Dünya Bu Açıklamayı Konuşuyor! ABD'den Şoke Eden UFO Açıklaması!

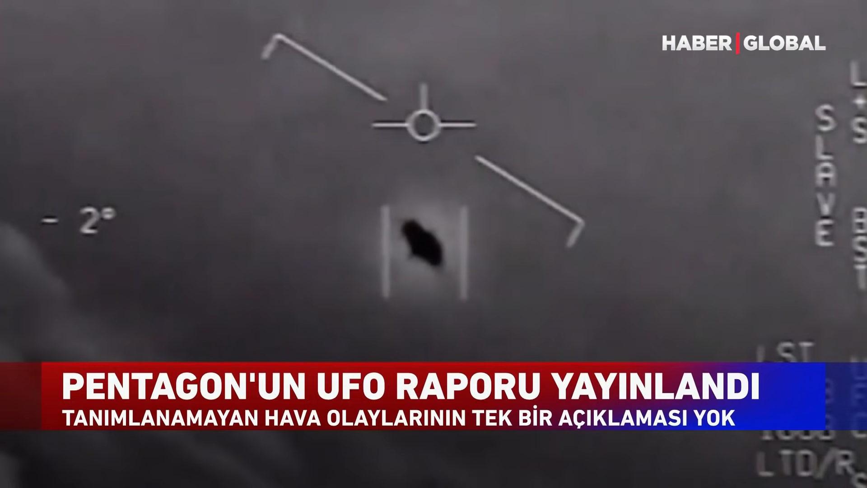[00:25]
Uzaylılar gerçekten var mı? Gökyüzünde beliren cisimler UFO mu?
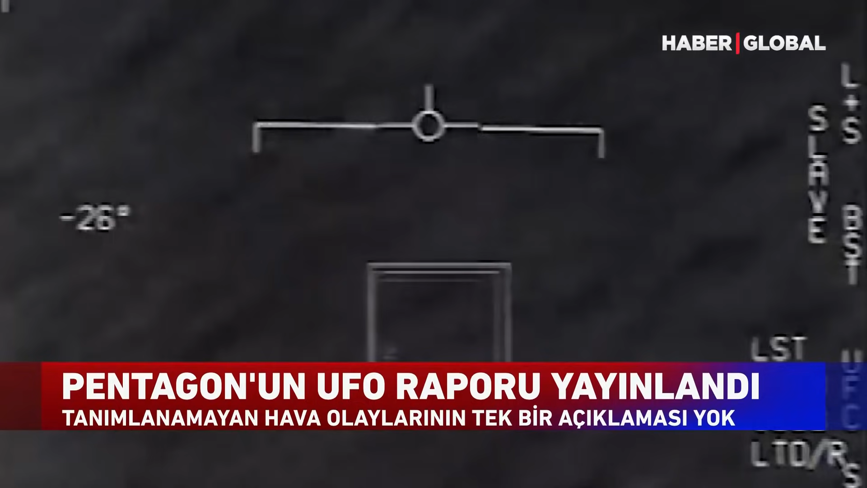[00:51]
Tanımlanamayan cisimlerin genellikle ABD ordusuna ait eğitim alanlarının yakınlarında gözlemlendiğine dikkat çekildi. Bunun o bölgelerde çok fazla radar ve sensör bulunmasından kaynaklandığına işaret edildi.
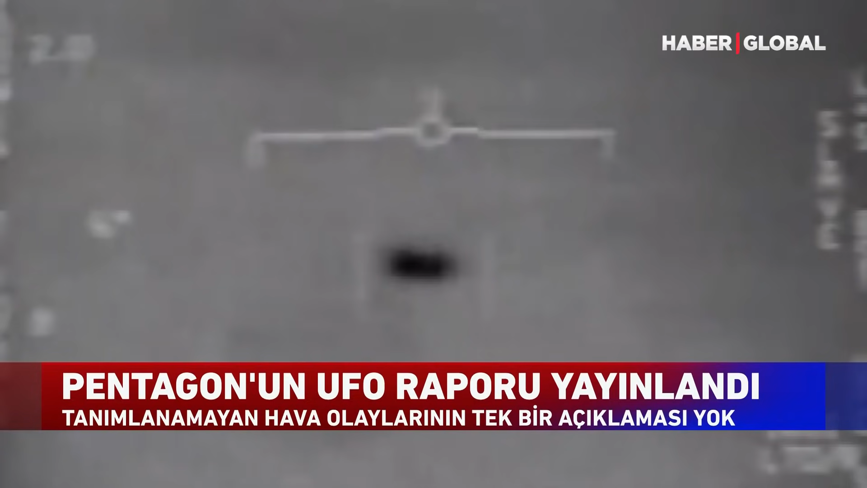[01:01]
Raporda ayrıca uçuş şekilleri bakımından 21 tanımlanamayan cisim incelendi.
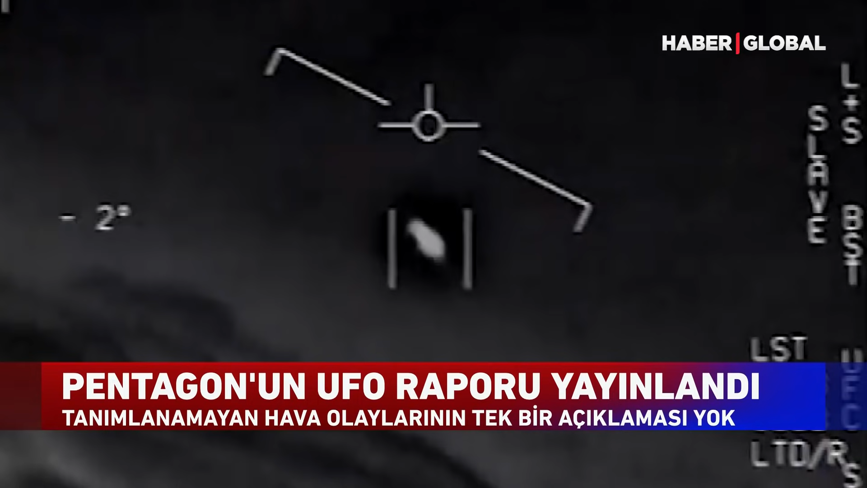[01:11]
18'i alışılmışın dışında uçuş ve hareket özelliği gösterdi. Bu cisimlerden bazılarının havada asılı kaldığı, bazılarının rüzgara ters uçtuğu, bazılarının çok çabuk hızlanıp çok çabuk yavaşladığı tespit edildi.
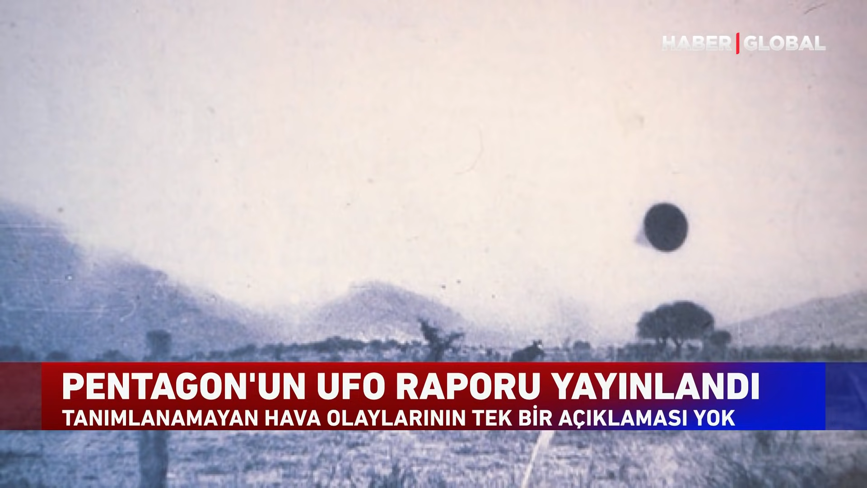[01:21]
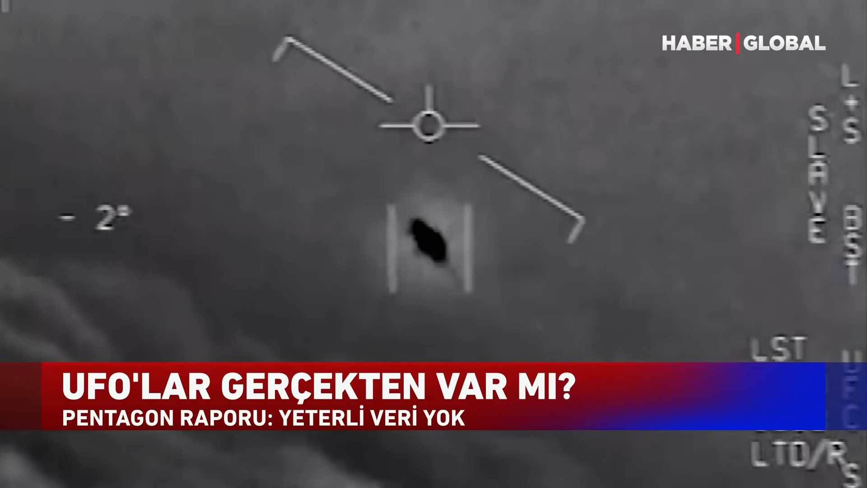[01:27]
Savunma ve istihbarat analistlerinin görüşlerine yer verilen raporda askeri pilotlar tarafından çekilen uçan cisimler incelendi.